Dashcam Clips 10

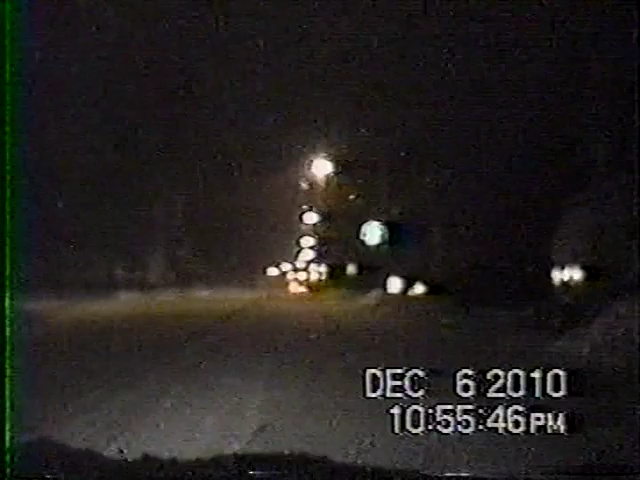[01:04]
Apparently, we could run red lights for some reason, you know. I think it just turned green, but why did that guy go for it? Wow, that's two on this tape. Cop not using a signal light. Whatever the purpose of that truck running this red light. Yeah, in this town, you can turn no matter which direction. If you're going straight, as long as you stop, it's a stop sign. The red light's a stop sign in Sandy Creek.